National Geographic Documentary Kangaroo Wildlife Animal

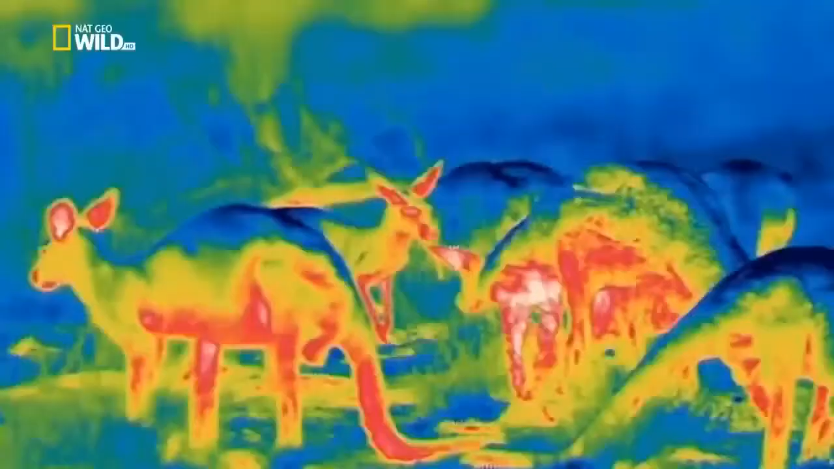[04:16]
The fur on their backs reflects about 30% of incoming heat and keeps their skin cool.
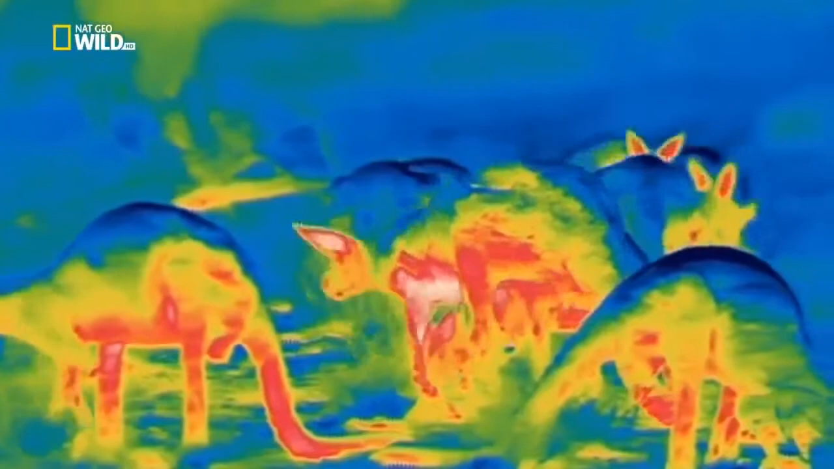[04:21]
The blue parts of this thermal footage.
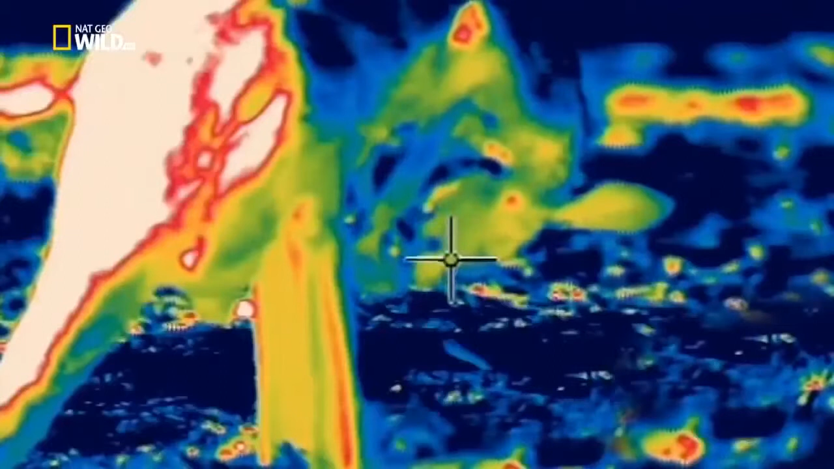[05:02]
And in contrast to their battle strategy of retracting the scrotum,
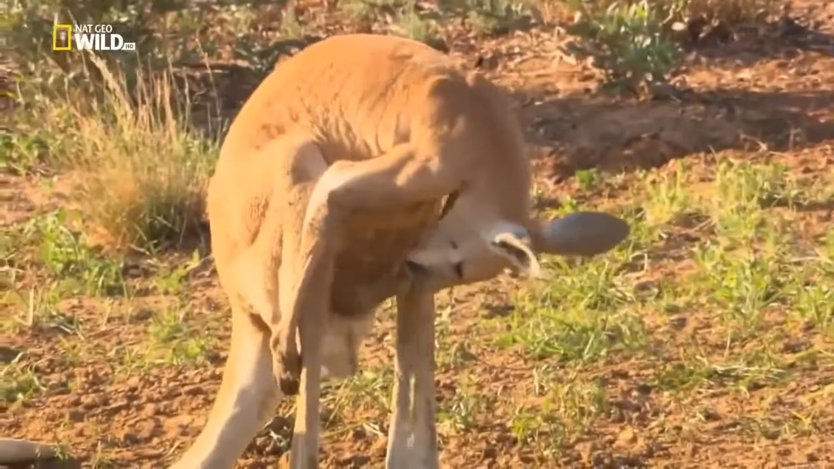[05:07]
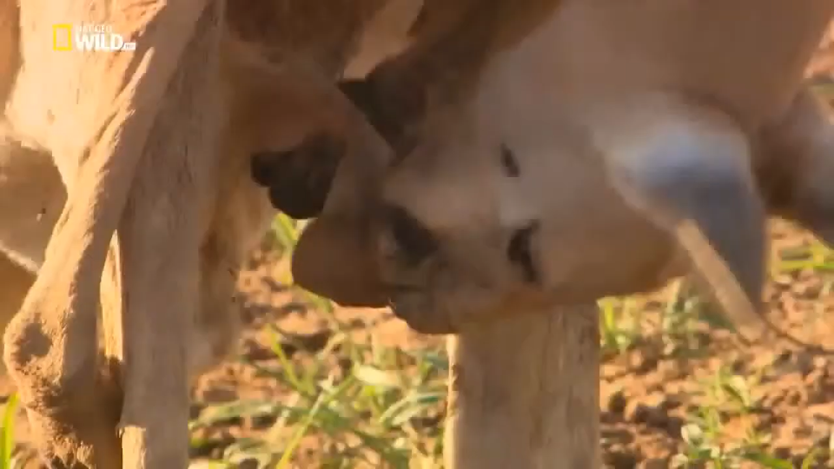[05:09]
males let their testicles hang way down below their overheated trunks,
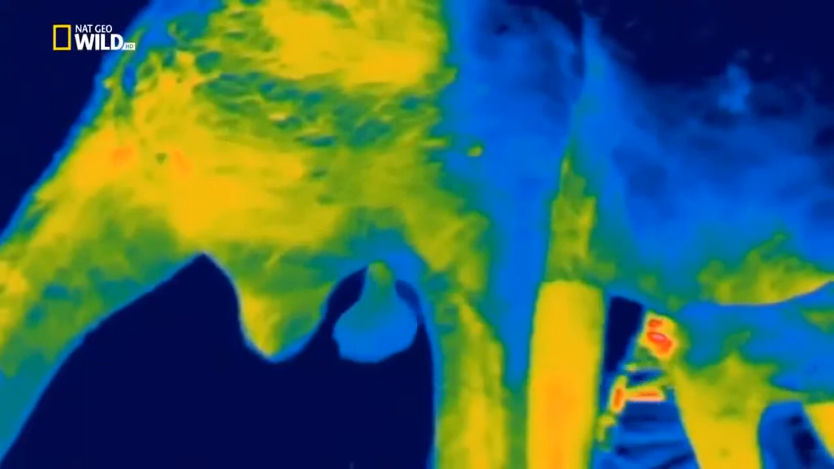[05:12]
keeping them about seven degrees cooler than at their cores.
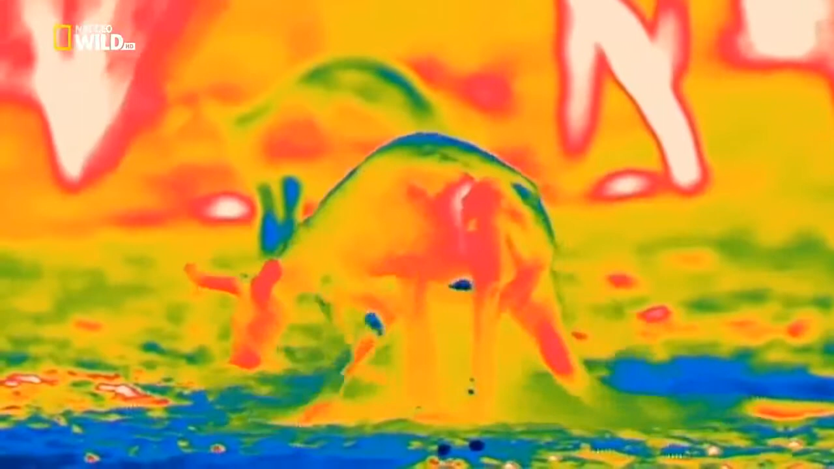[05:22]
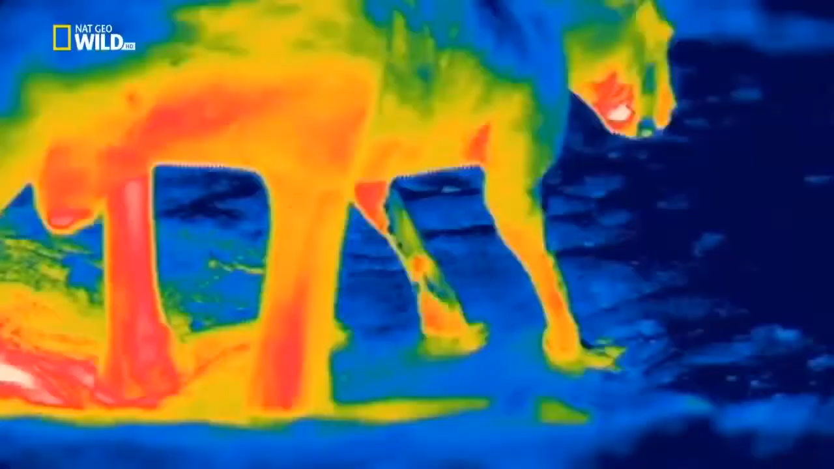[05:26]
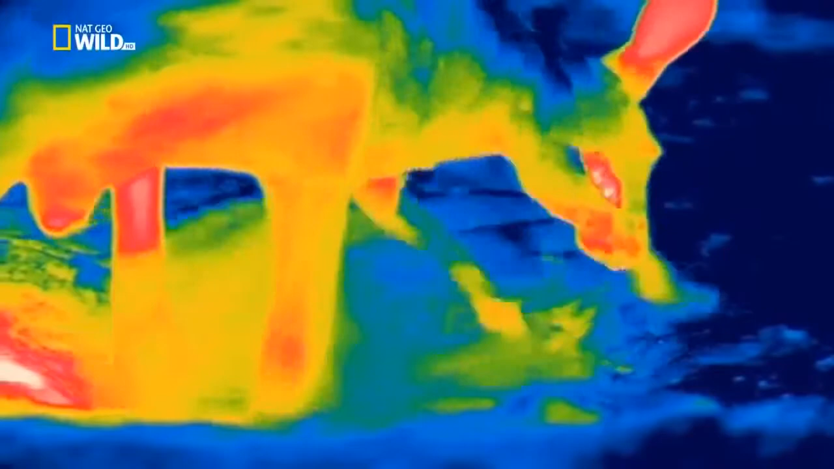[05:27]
Red kangaroos dig until they reach cooler soil. And then... Ah.